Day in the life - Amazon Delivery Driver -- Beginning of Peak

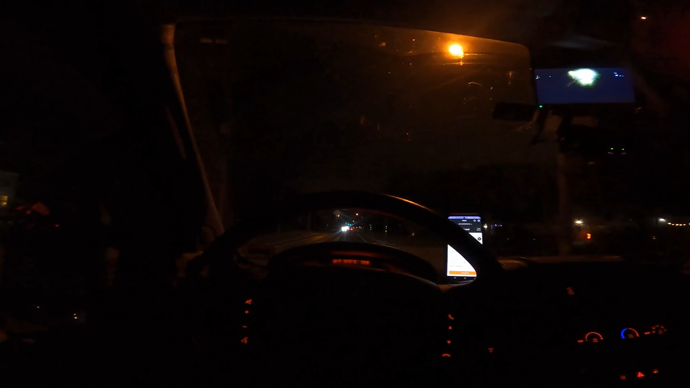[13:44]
And I gotta go down it. I just have to. Oh my God, which one is it? Oh God. See the deer? Y'all gotta move, man.